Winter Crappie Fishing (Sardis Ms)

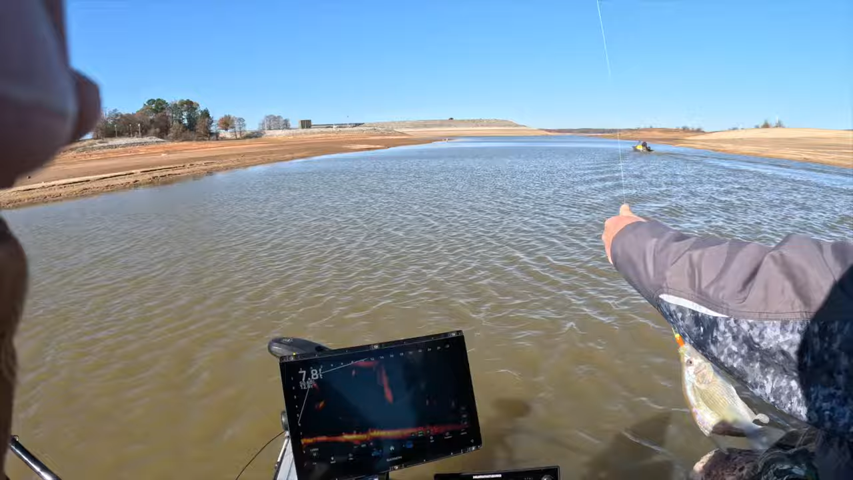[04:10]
What do you got there, Mike? Crappie. Just a beautiful crappie. Cool guy. They look good on the monitor, though. Anytime you expand this down to 10, like we're at now, these fish look like they're monsters.